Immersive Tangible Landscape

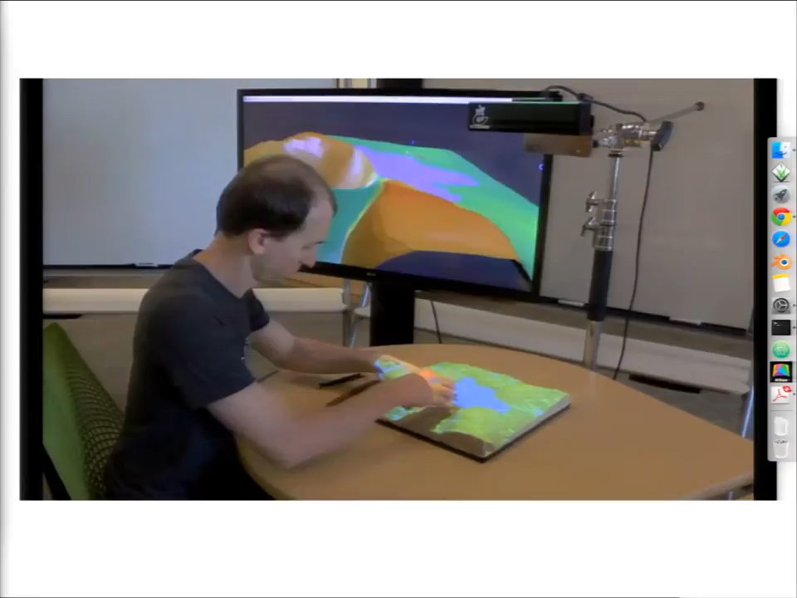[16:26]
So, for demonstration of the application in action, we'll go through a small video, where our colleague, Watslav, collaboratively with Anna, designs a landscape.
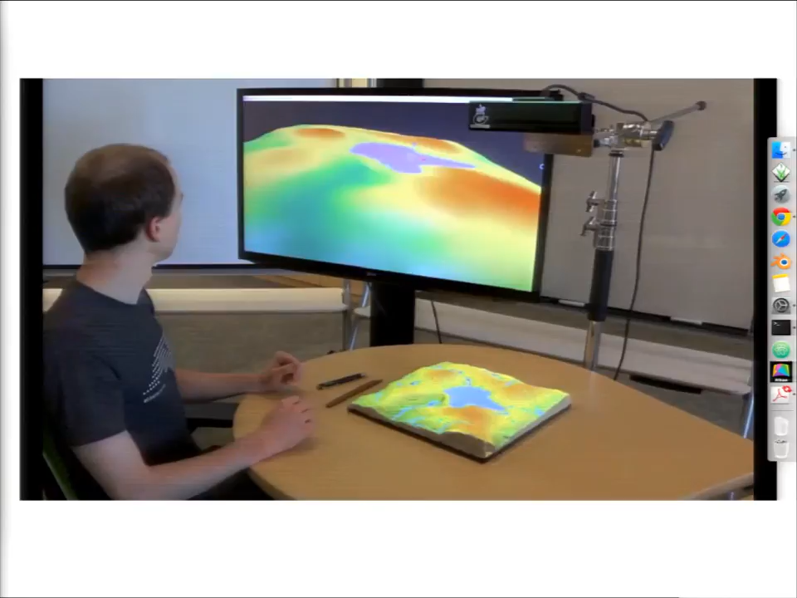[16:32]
This is our first prototype. So, the realism of the scene is not what we have now.
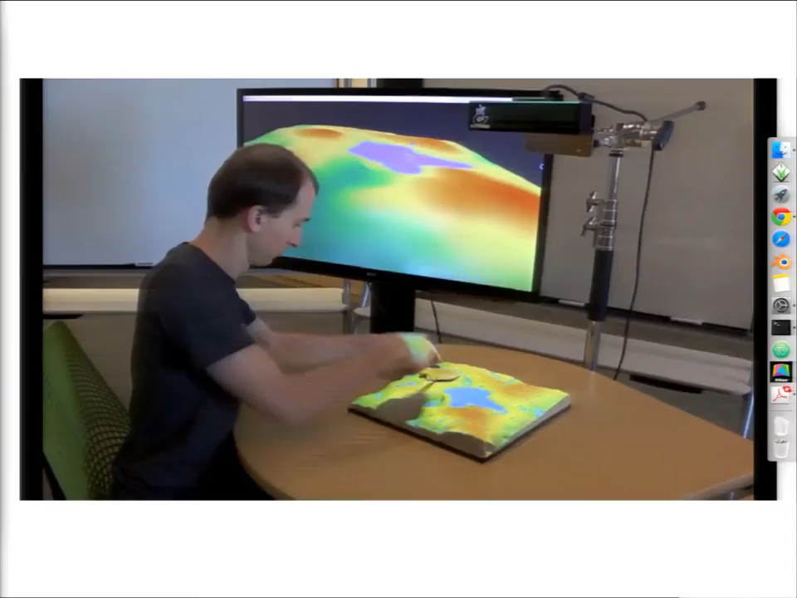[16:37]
But it shows perfectly how the ecological aspect
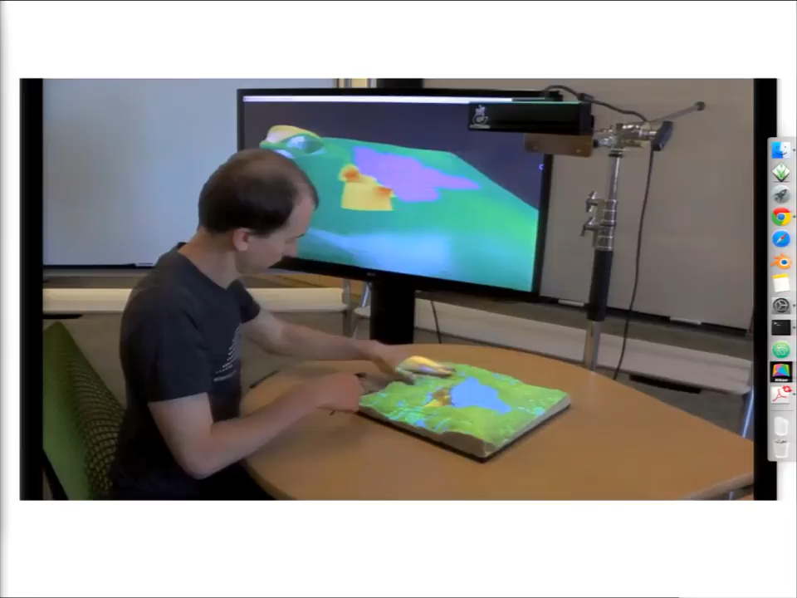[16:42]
of landscape and aesthetic aspects are assessed in parallel.
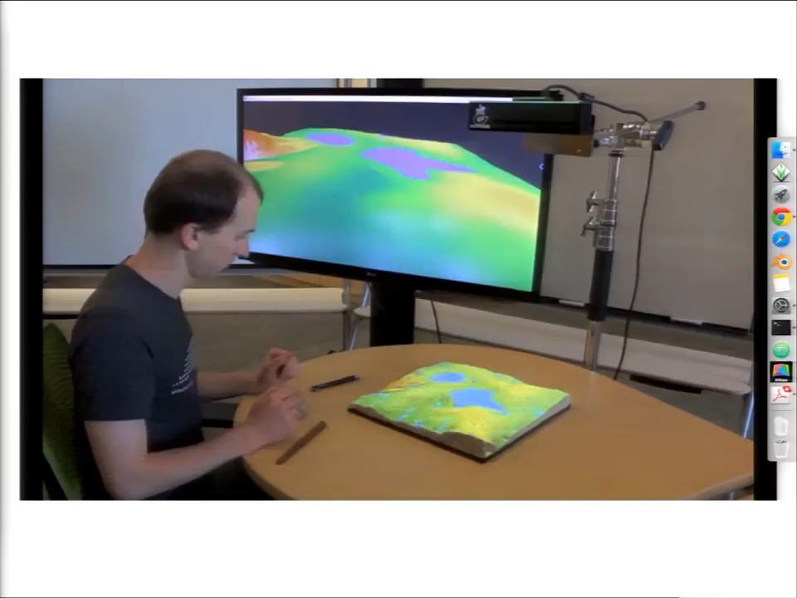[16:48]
So, they collaboratively built the model.
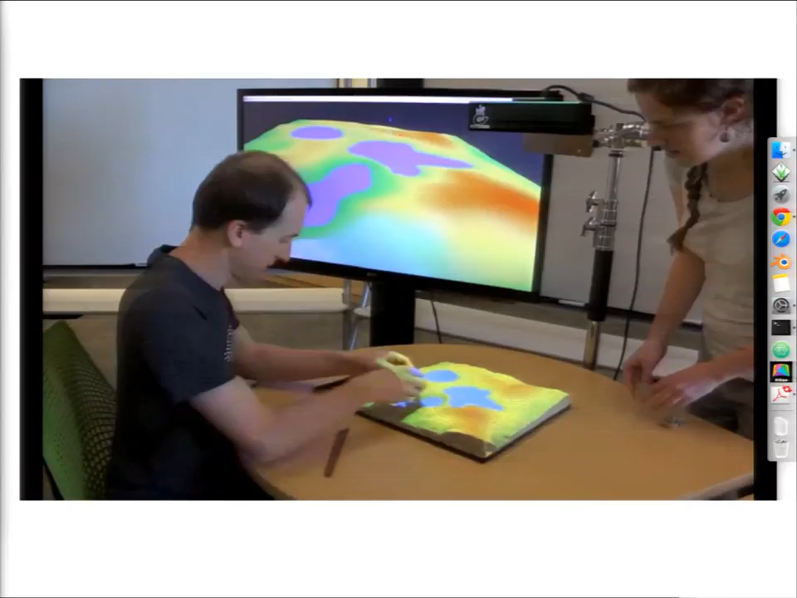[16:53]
So, they collaboratively built the model.
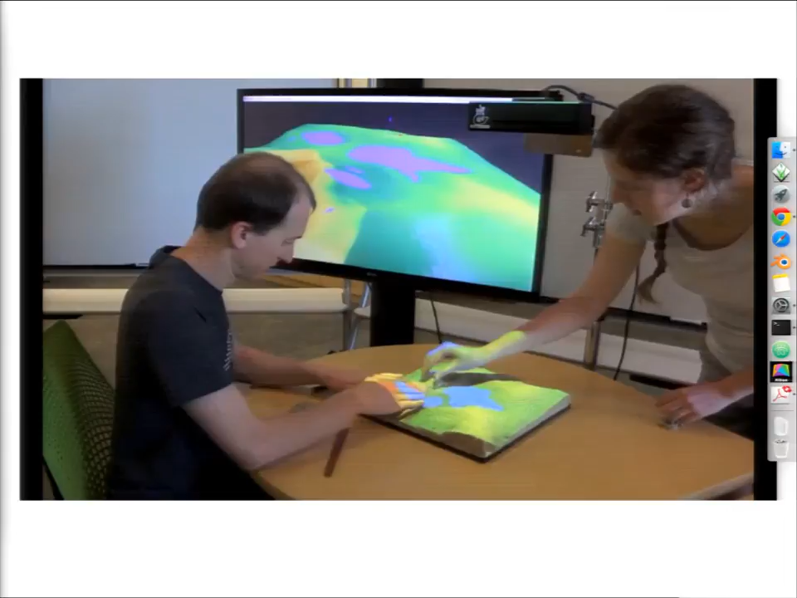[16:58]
And you can see they made three mounds and also three lakes, which is in real-time updated in 3D model.